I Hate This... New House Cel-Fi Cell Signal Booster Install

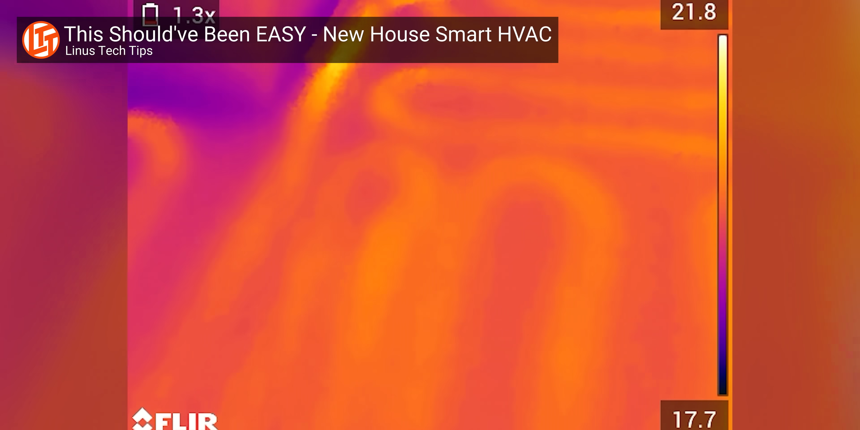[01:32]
If you've been keeping up with these videos, you'll know that this house uses hydronic heating, which basically means that there's a ton of tubes running through the floors filled with warm water.